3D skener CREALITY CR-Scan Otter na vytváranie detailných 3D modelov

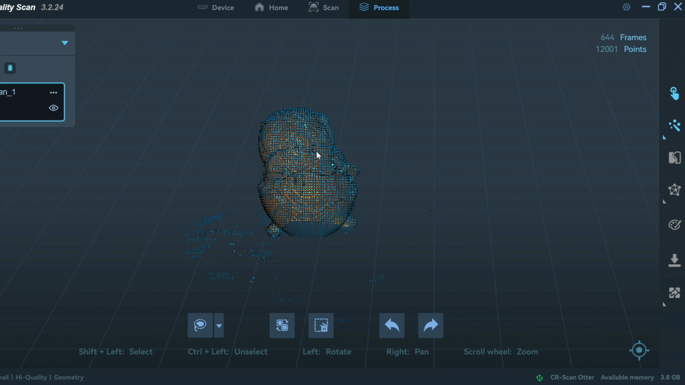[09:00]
A ako môžete vidieť, tu už je nabodovaná tá sovička.
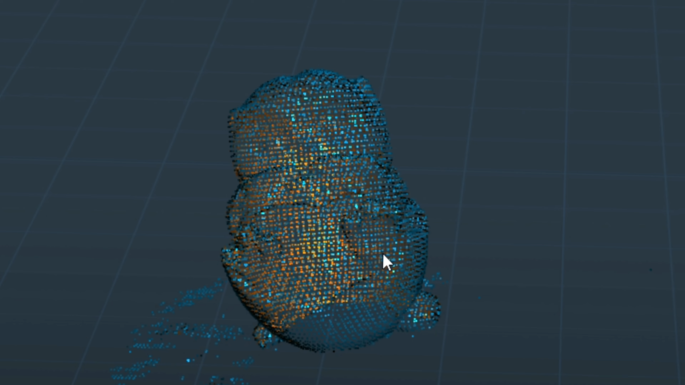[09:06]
Takže je tam niekoľko tých bodov.
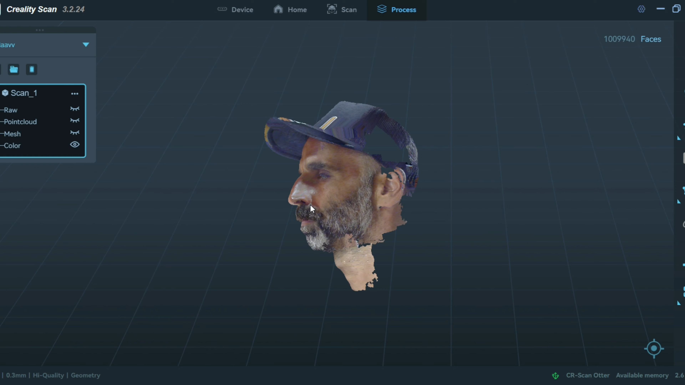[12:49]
Tak milí priatelia, už som sa zoskenoval a vyzerám asi nejako takto.
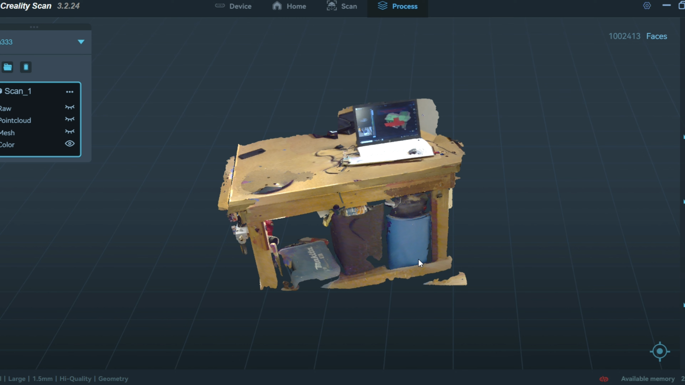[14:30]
aby som si vyskúšal naskenovať aj nejaký ten väčší objekt. A výsledok je takýto. A poďme si to teraz nejako zhodnotiť, aké je využitie vlastne tohto 3D skenera.